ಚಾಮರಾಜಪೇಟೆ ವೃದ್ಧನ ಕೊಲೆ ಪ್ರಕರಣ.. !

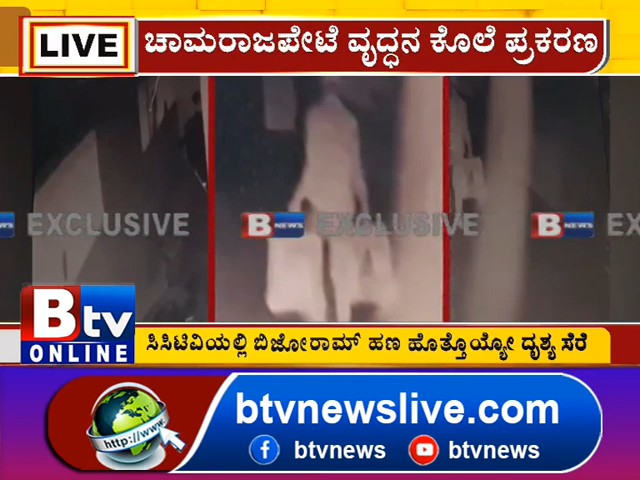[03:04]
ನಂತರ ಆತ ವಾಪಸ್ ಹೋಗ್ತಾ ಇರುವಂತಹ ಸಂದರ್ಭದಲ್ಲಿ ಬಲಗಡೆ ಕೈಯಲ್ಲಿ ಒಂದು ಬ್ಯಾಗು, ಎಡಗೈಯಲ್ಲಿ ಒಂದು ಬ್ಯಾಗು ನೋಡ್ತಾ ಇದ್ದೀರಿ. ಅದರ ತುಂಬಾ ಇರುವಂತದ್ದು ಚಿನ್ನಾಭರಣ, ಹಾಗೆ ಹಣದ ಕಂತೆ.